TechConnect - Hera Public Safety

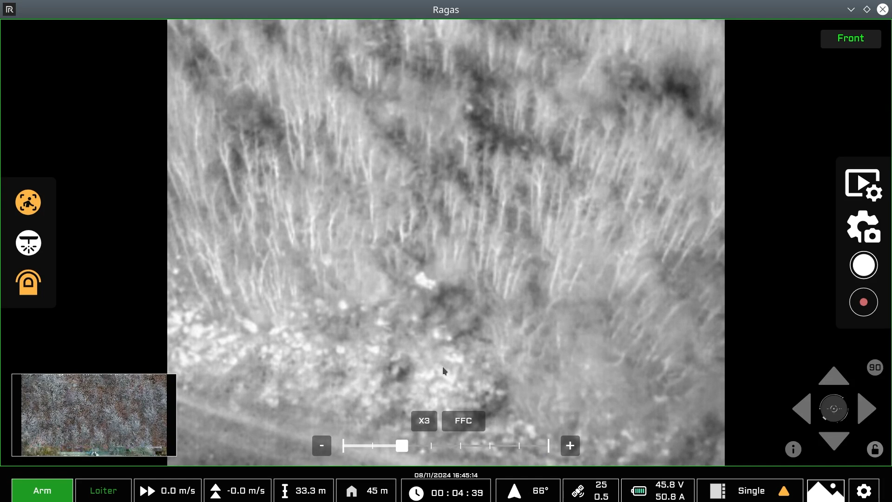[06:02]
And again, we can digitally zoom in on the subject.
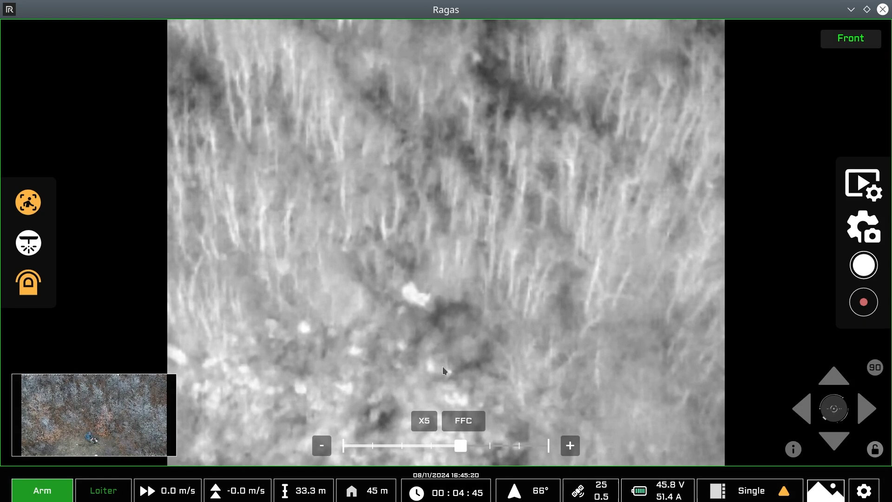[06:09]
Again, digital zoom as you'd expect with a thermal camera. The more we digitally zoom, the more resolution we lose, but that's fairly typical of a payload like this. We can also cycle between different different color palettes.
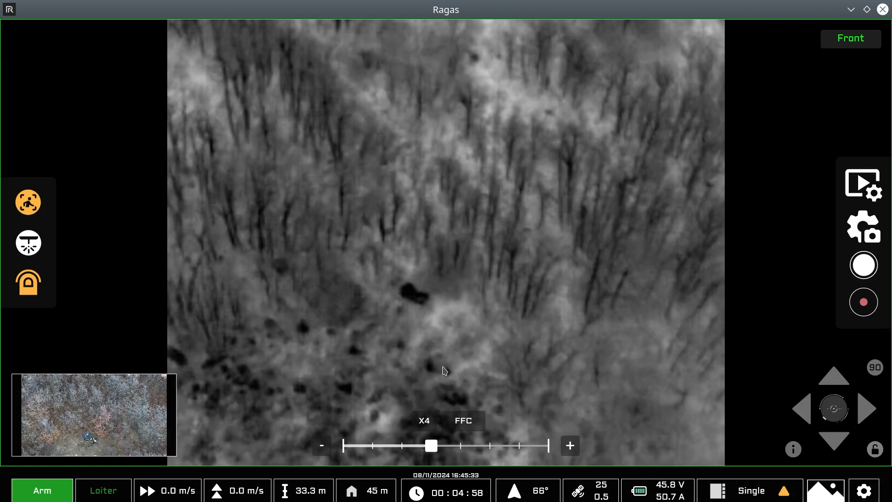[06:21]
So we have black hot and a couple of the other ones. Again, the typical ones that you would expect to see out of a FLIR thermal core,